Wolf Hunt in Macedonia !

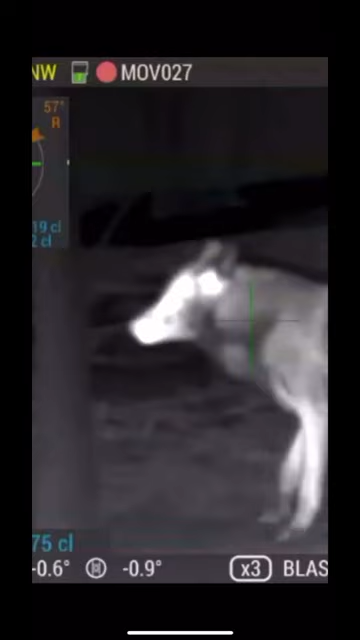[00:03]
Once I spotted the wolf in the night vision scope, I made the perfect shot. Oh my God, he's big. He's heavy.